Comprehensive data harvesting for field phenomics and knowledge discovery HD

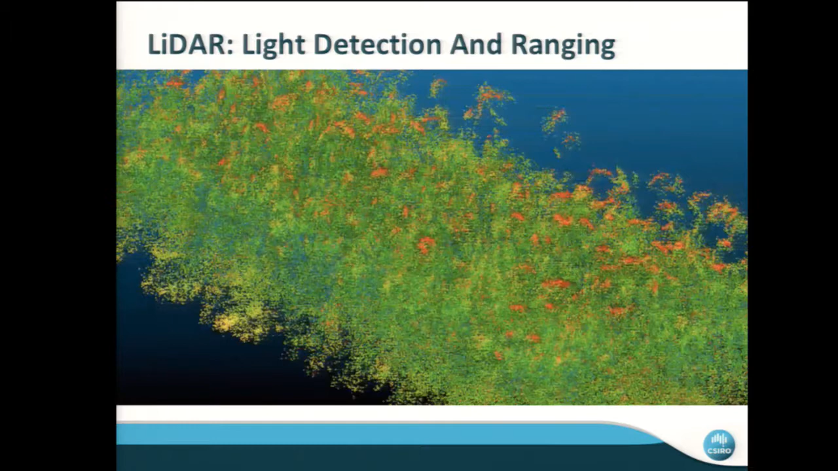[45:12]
that I will show in a minute so what we did is integrate that LIDAR system